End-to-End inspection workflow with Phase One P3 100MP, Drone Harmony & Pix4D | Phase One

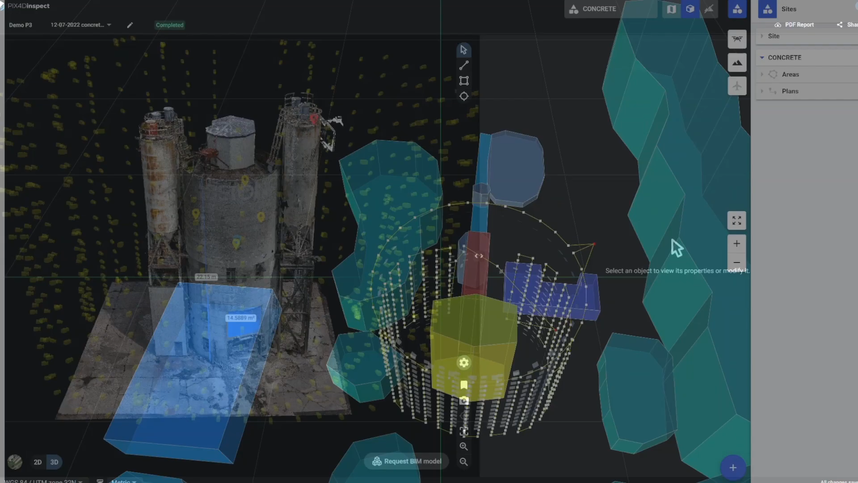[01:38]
Now let's look at the results.
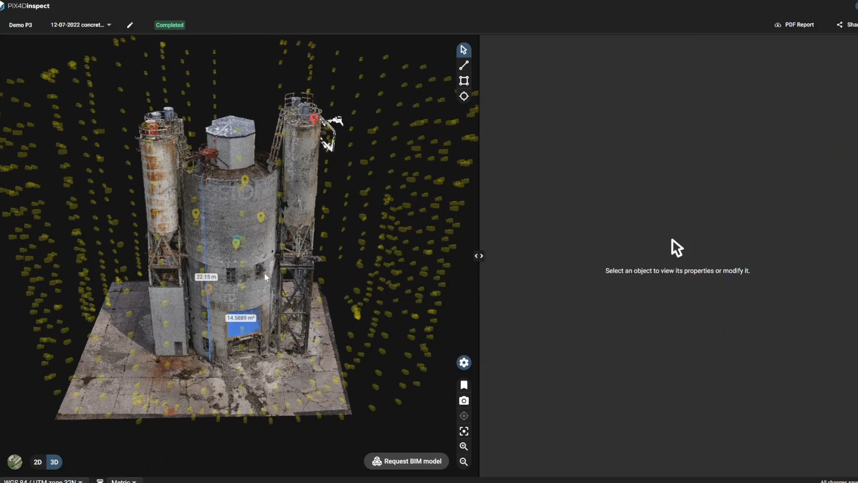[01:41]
We chose to render the model using Pix4D Inspect. A shared link is available in the description for you to visualise it directly.
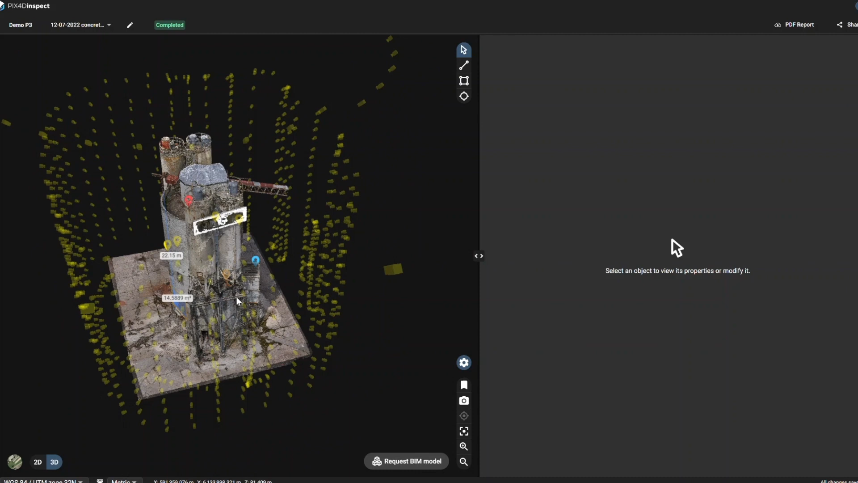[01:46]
Here we can see the densified point cloud.
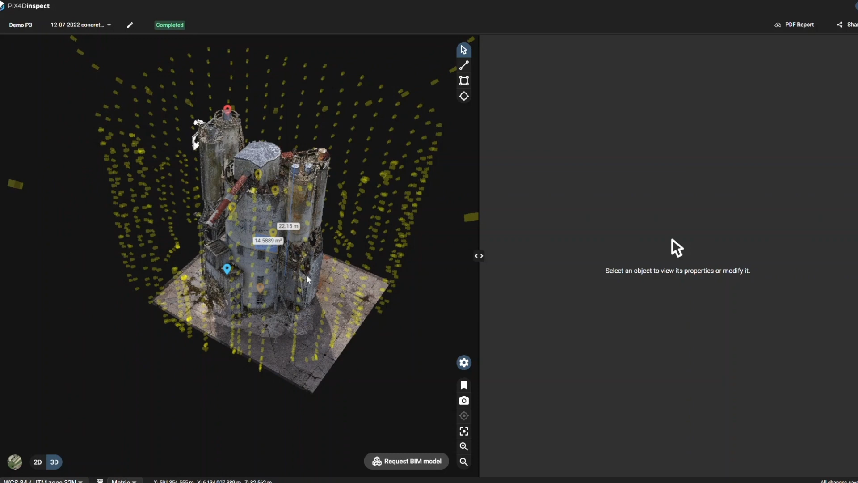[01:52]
Let's have a closer look at the model and use the inspect tool.
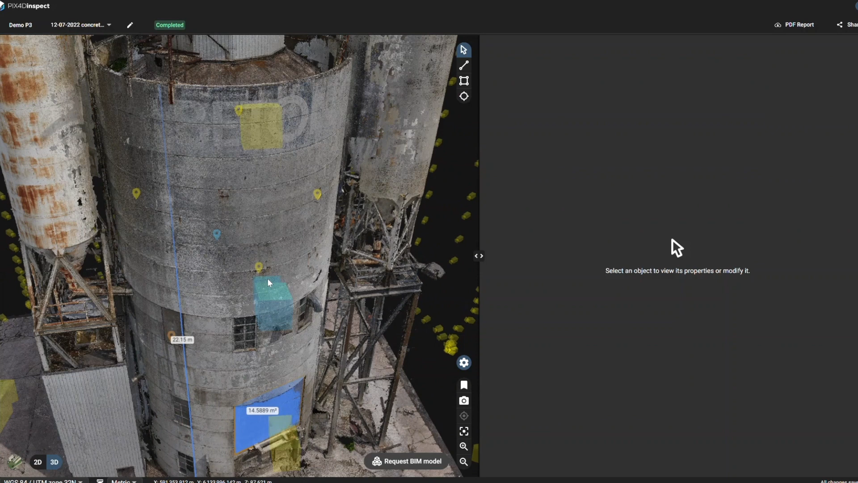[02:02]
The software can then display the best images available. And you can zoom in on the images to access the smallest details.